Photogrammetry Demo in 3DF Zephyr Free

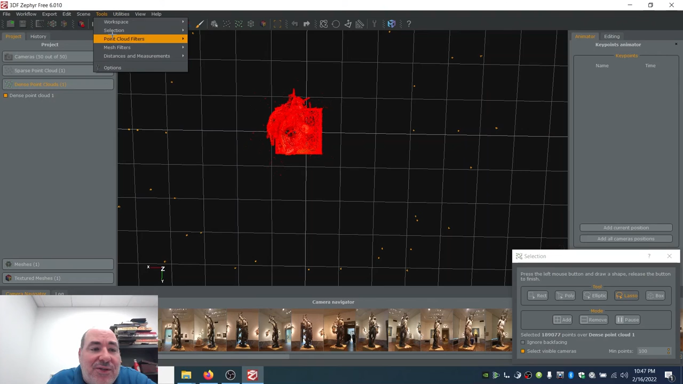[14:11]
And I'm going to grab a lasso around my object, which selects it. Yay, selected. Now that I've selected it, I can come over back to Selection. And I can invert my selection, which means I now have selected everything but that object.
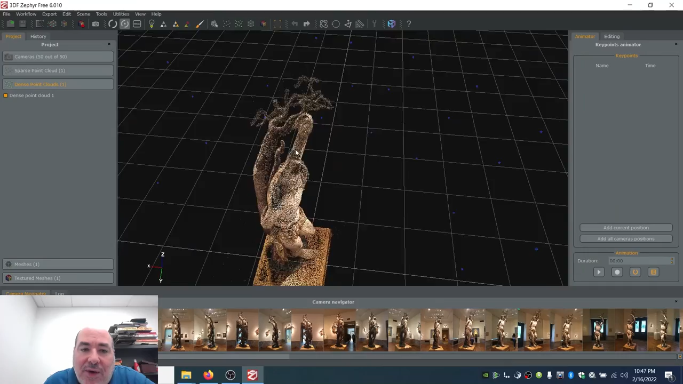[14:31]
Oh yeah. So there's probably some data up here that I don't want. And if I wanted to, I could decide how much of this I'm going to carve away. Again, very straightforward. Selection, Manual Selection. You notice, by the way, there were things that you could select by color. Selecting by color is amazing if you're like doing outdoor stuff, right?
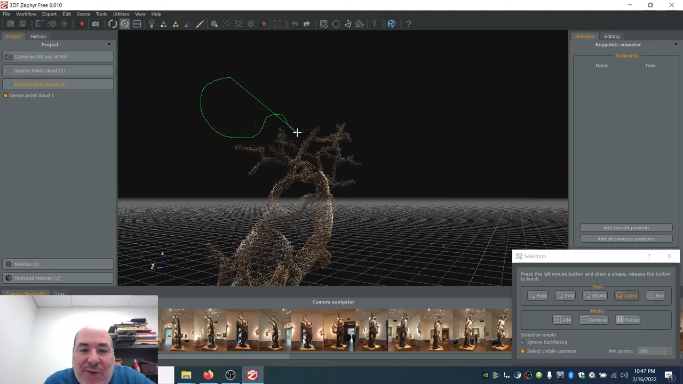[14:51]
So you're like, I don't want the sky dots. And you just kind of pick the right color and it's gone. So I've done that. And then I'm going to just make a decision about the base.
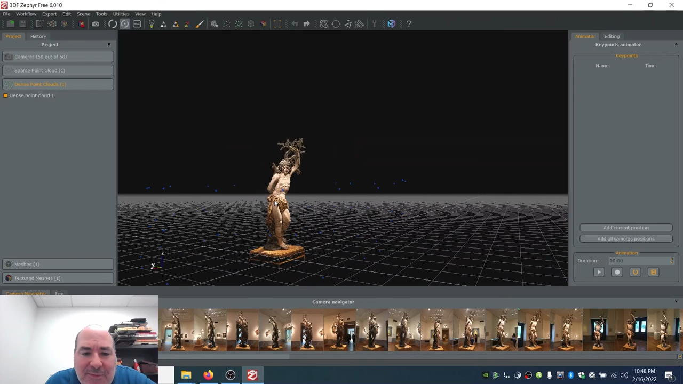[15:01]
Let's come over here and zoom in. And I'm going to decide how much of the base I'm going to cut off because I don't want to, I don't want all of this base.
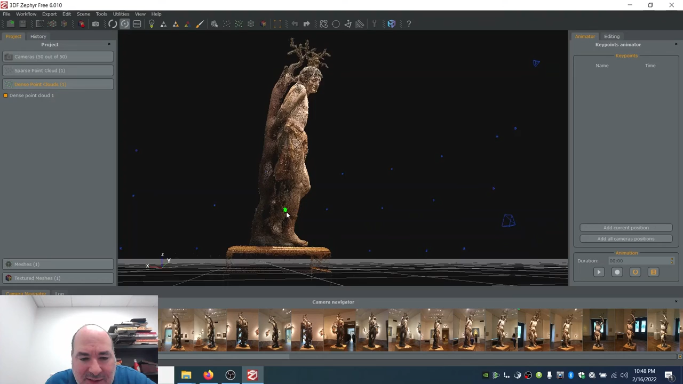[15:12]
So I'm going to come over here like that. And all right.
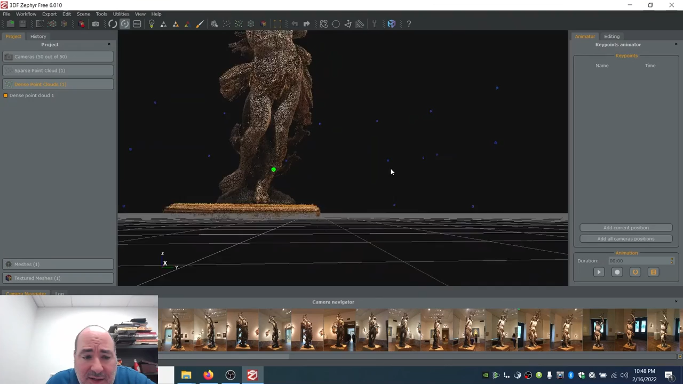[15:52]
Yeah, there's data out here. I don't want to. And do it a little more time.
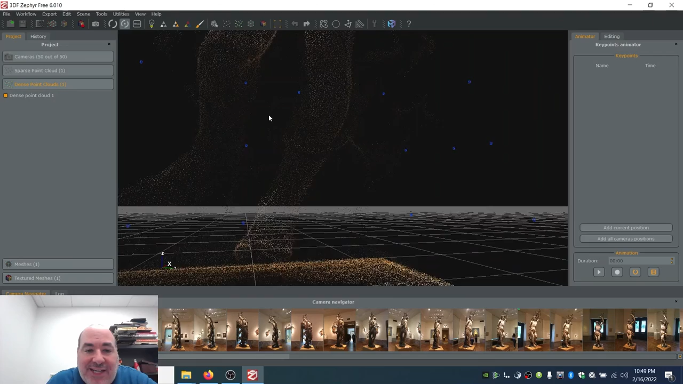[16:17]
So there's anything else I could see, especially if you're dealing with like weird colors and stuff,
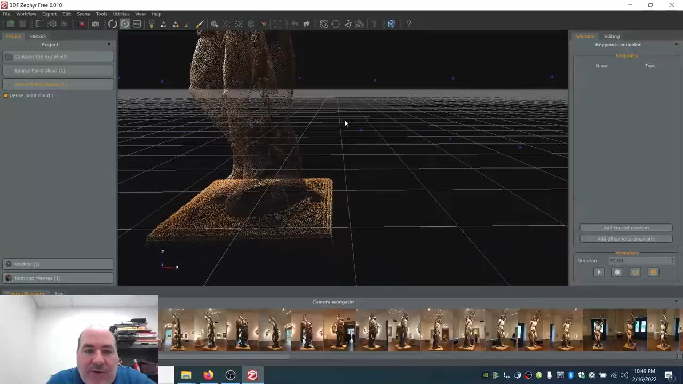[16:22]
I could get in here and say, Oh, that those pixels don't belong there. If I could do that, that would be great. But I think I can get in there that much.